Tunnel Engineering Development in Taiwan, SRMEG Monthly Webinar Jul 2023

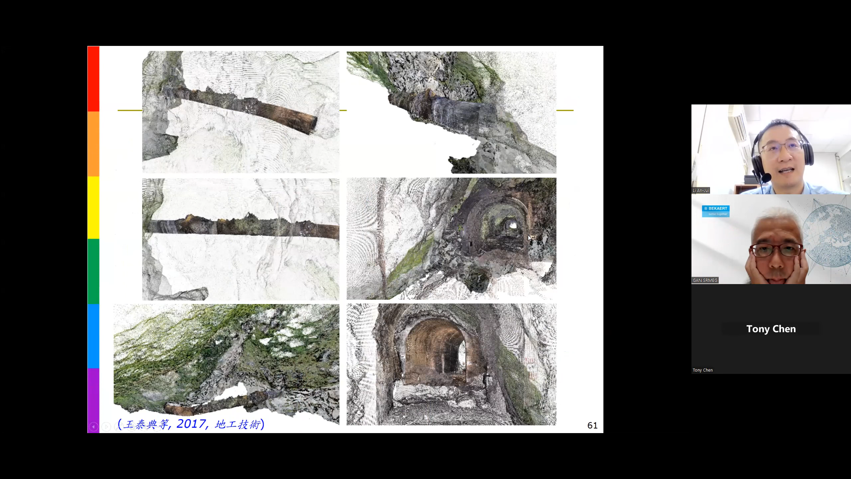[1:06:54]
plot the tunnel situation. Then they use some imaging processing technology.
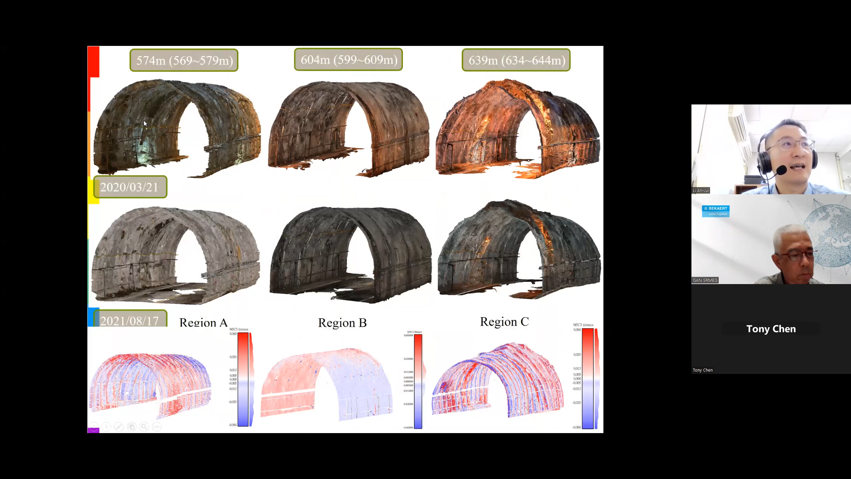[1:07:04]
They can draw the tunnel face situation and understand the fracture condition.